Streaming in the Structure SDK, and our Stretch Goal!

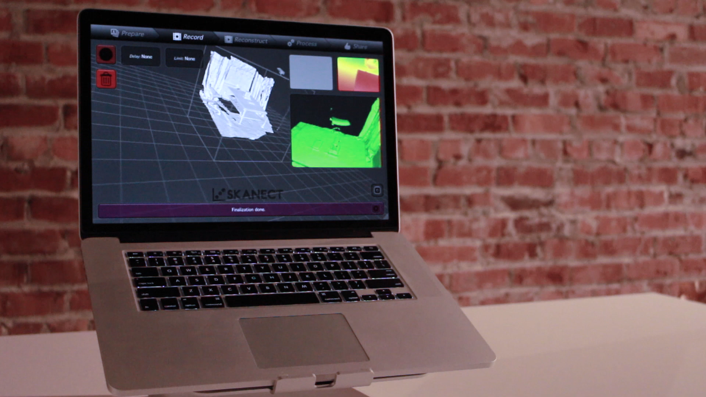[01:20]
So just like that, we were able to capture part of this room, use it for different applications. So that was exciting.